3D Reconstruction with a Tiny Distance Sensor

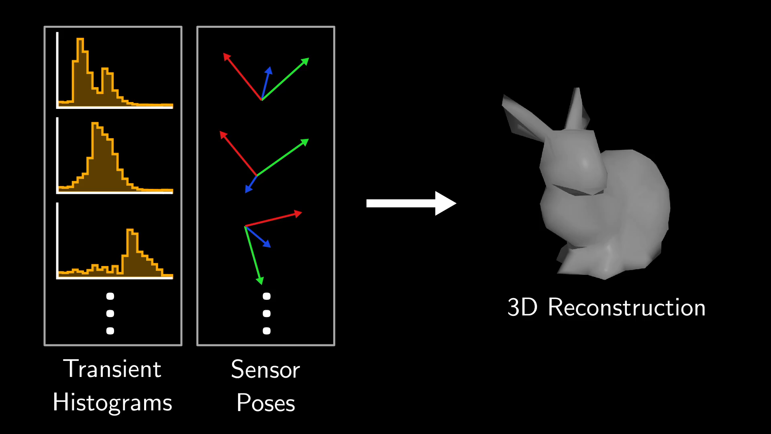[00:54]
Ideally, we could utilize the entirety of the information in these transient histograms to reconstruct the scene.
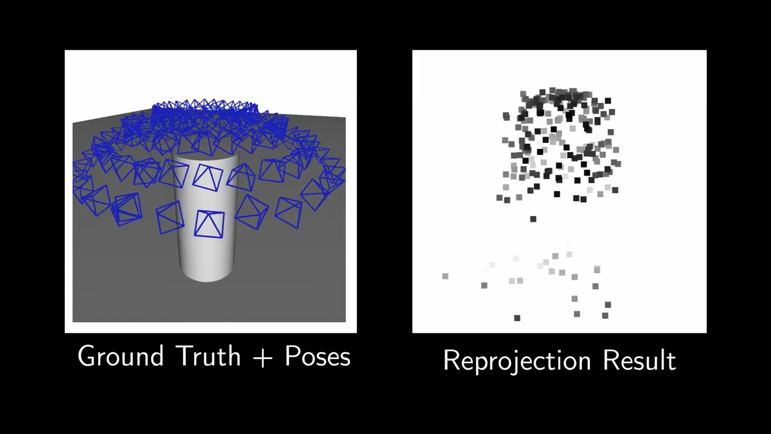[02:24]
but the reconstruction is sparse and the details are not clear. The second baseline is space carving.
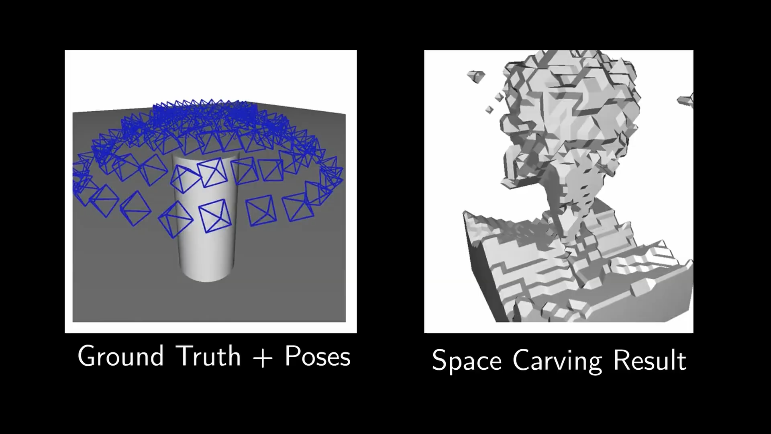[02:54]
Finally, let's look at the results of our method. We get a dense reconstruction that closely resembles the true shape.
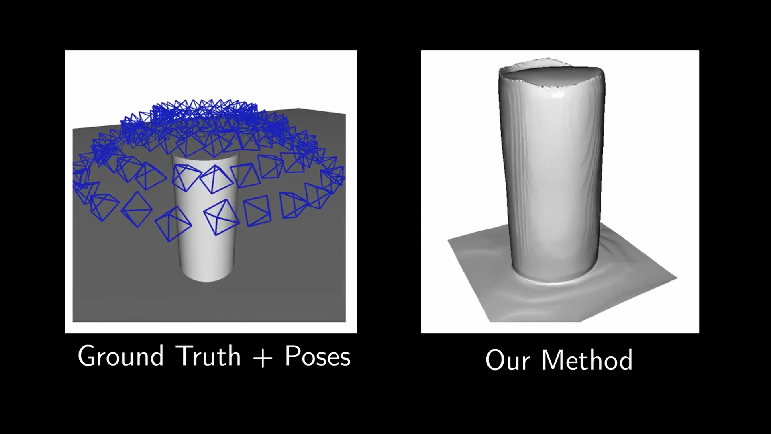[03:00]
We use chamfer distance, a metric for computing the similarity between two shapes, and find that our method more closely resembles the ground truth than baselines do.